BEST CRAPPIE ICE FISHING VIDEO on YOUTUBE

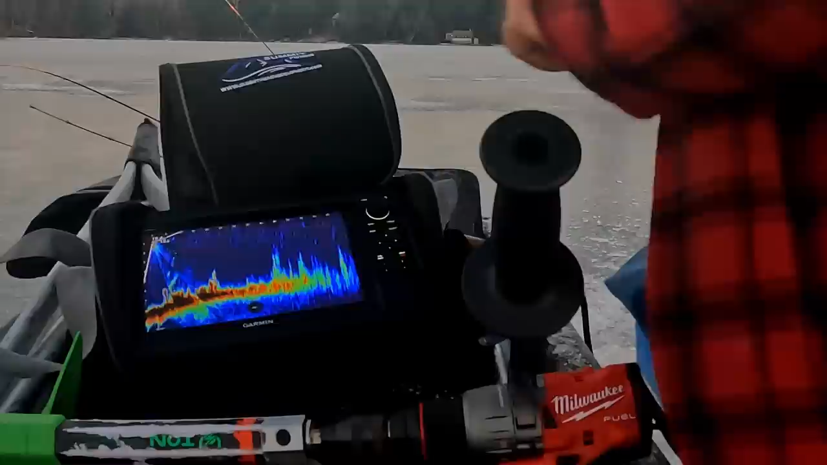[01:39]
Big cabbage bed, weed bed. Staying about the same depth.
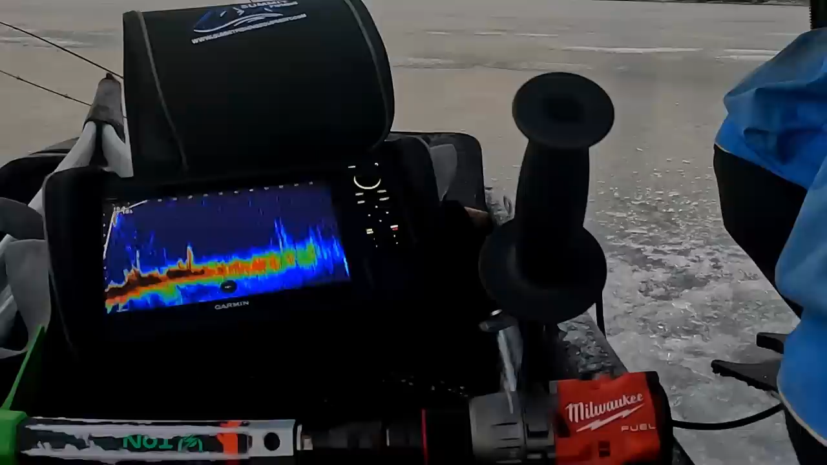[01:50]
We're still in that 7.5-8 foot range. There she drops that way. Okay, drops that way pretty good. So we'll go that way.
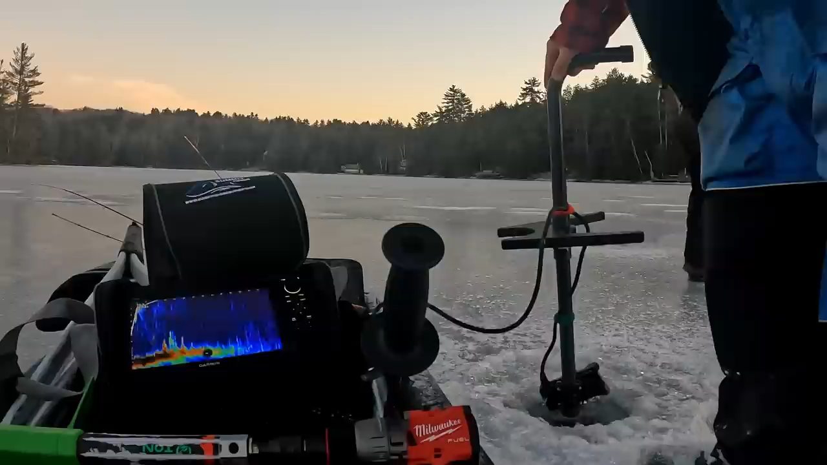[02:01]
This is a new body of water to us. We walked on in a fairly large cove that ended up being really shallow.
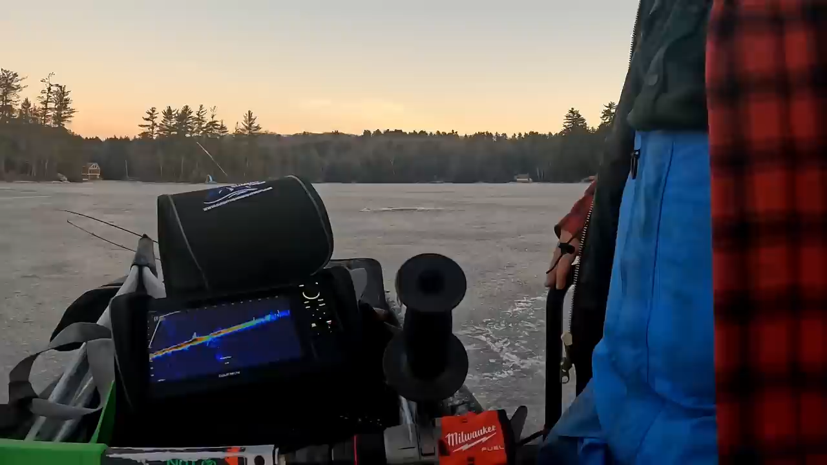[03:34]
Normally we would use mapping, but this lake doesn't have any mapping, so there's no navionics for it.
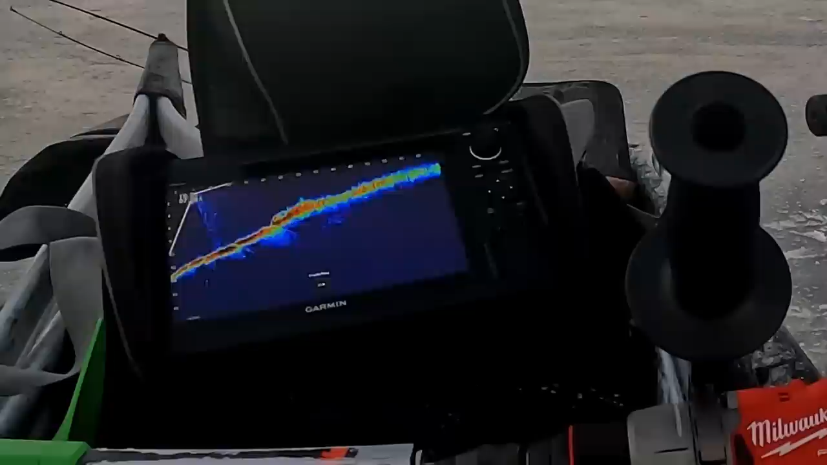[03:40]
There's no underwater topography, and there's no depth chart for it. So it's kind of up to us to find that.
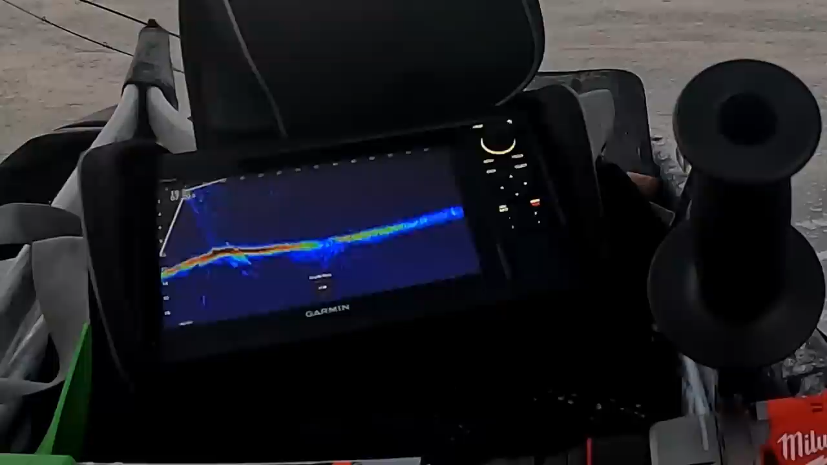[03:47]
Watch
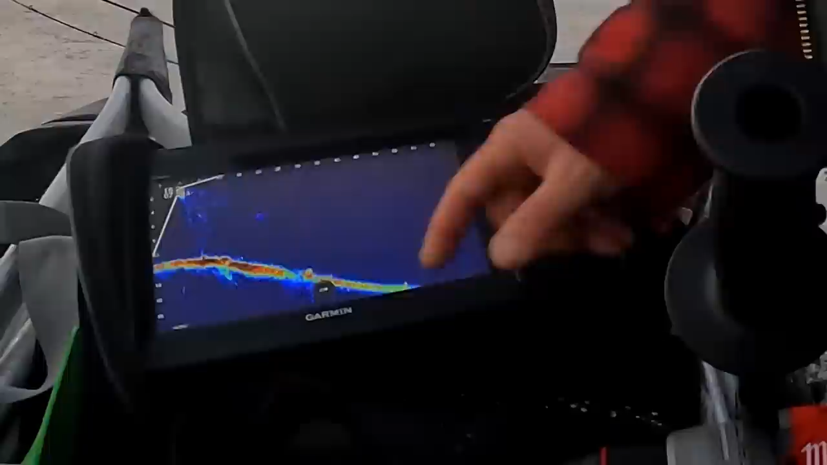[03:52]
those. See those on the edge?
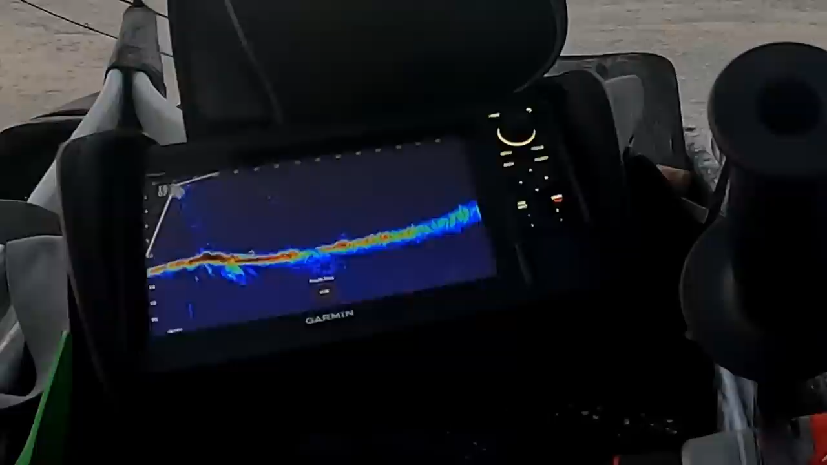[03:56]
Yeah. See if they move. Yeah, that's crappie moving away from us. See it? 15 foot away right there.
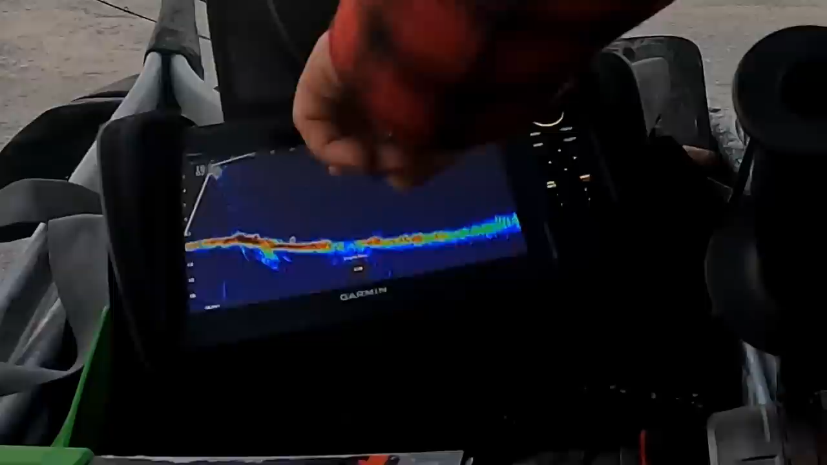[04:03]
There's 2 fish on the edge right there.
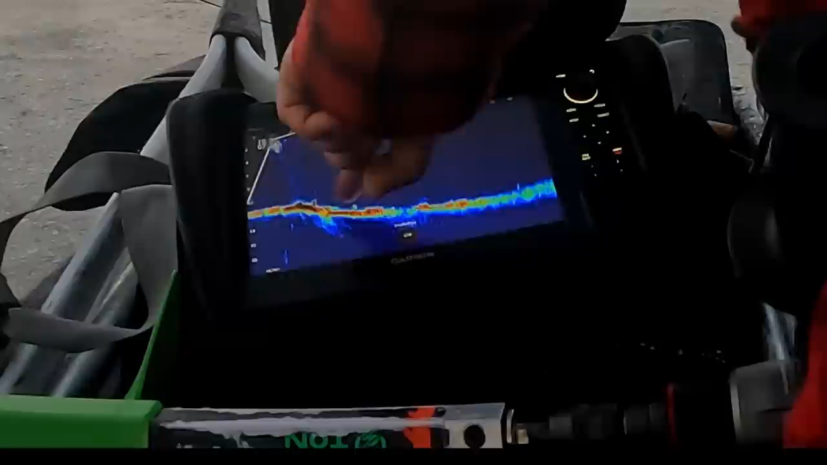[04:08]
One there and one there. They could be big perch. They could be crappie.
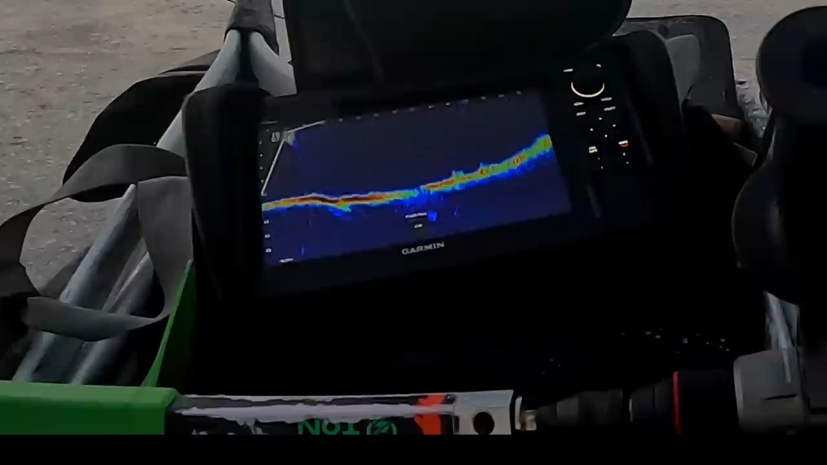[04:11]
This is a little deep hole here. Yeah. Huh? Something else right in the 40 foot range.
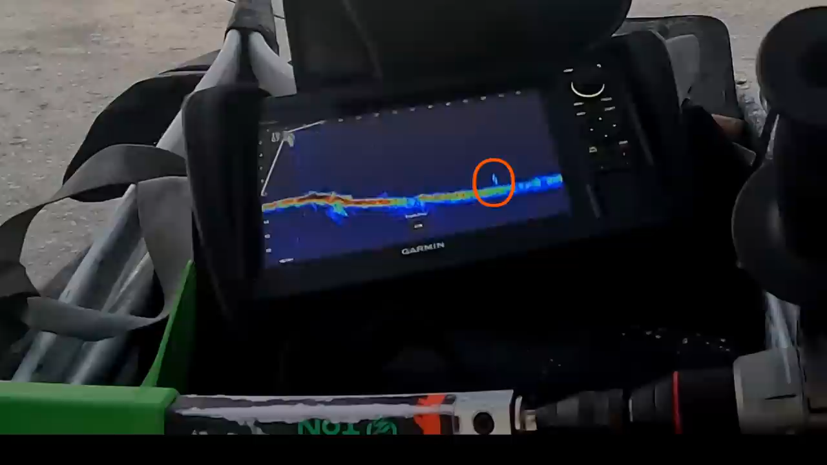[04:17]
Out here? Yeah. Or is that weed? No. Those probably, they're fish. Looks like fish, 50 yeah. feet.
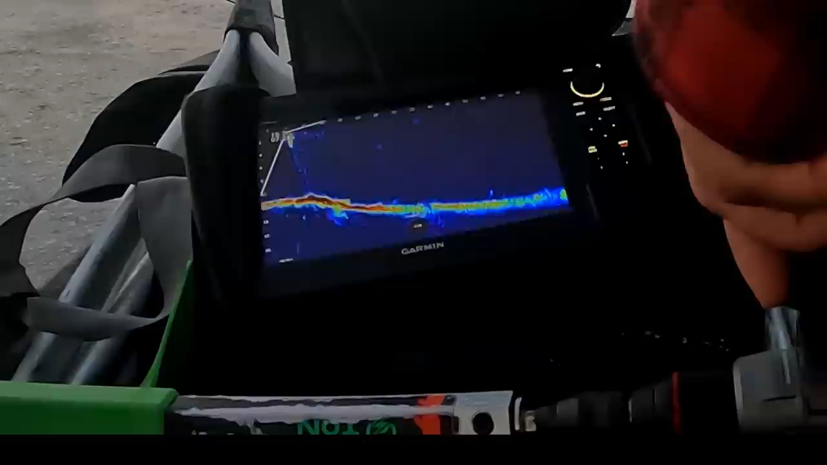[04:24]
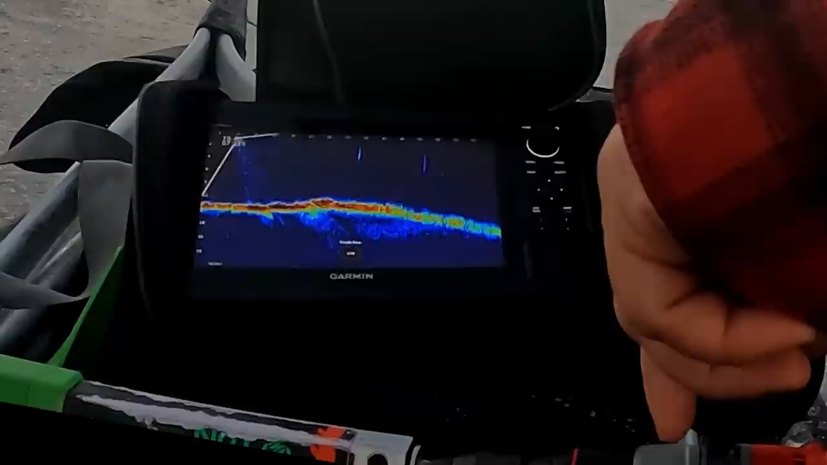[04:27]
Well, it's definitely like a first little deep hole to get you down 12 foot. Those are 2 fish at 55. They're moving. Mm-hmm.
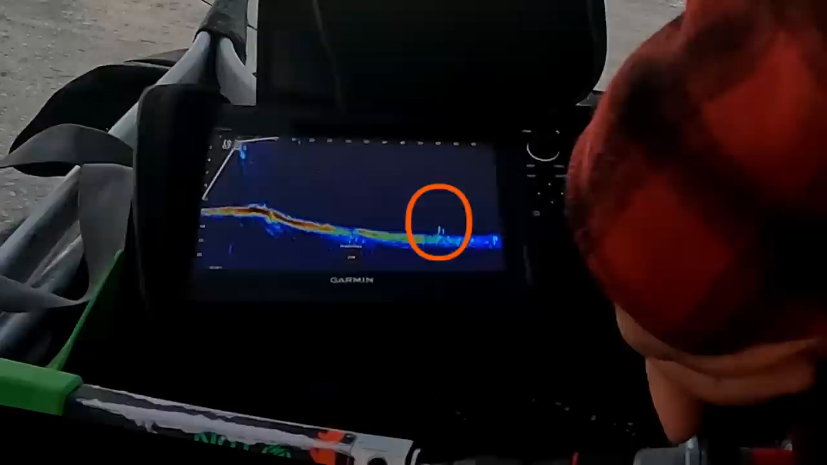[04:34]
55 that way, you might hit that hole.
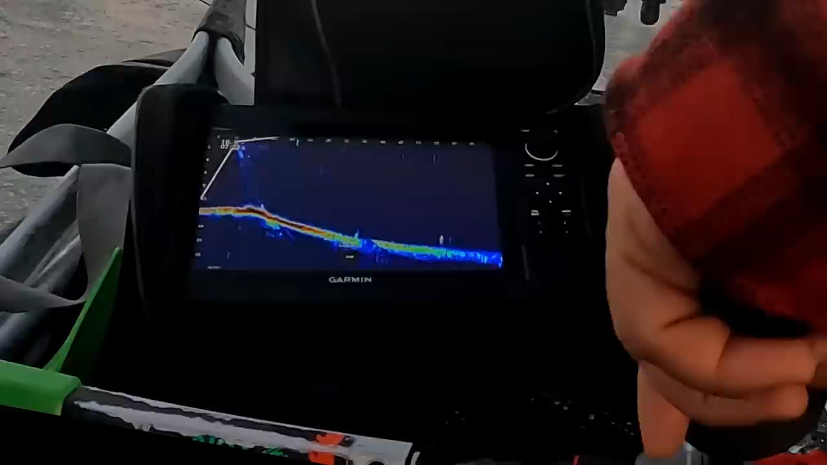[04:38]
Find out what they are at least. Looks like it drops down to 16 there. Does it, look at these fish.
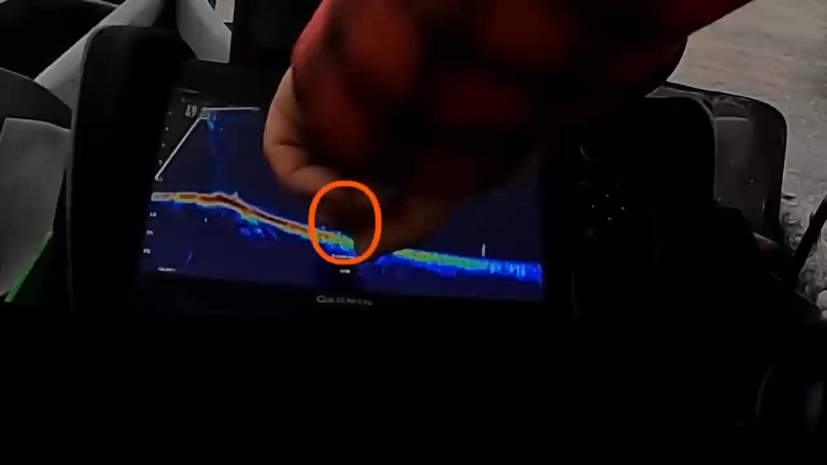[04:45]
25 away.
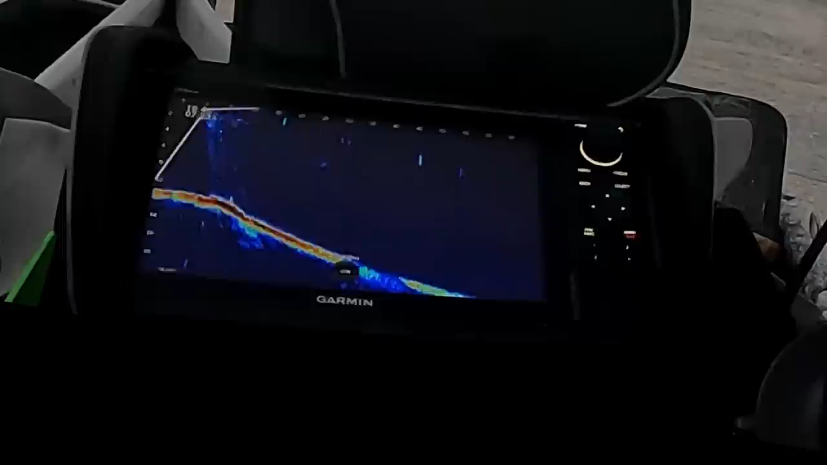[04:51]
Yeah, you're at 55. They're still there. They're up off the bottom now. They should be catchable. Those are 2 pretty good marks. They're at 65 now, but there's still some fish in that 55 foot hole.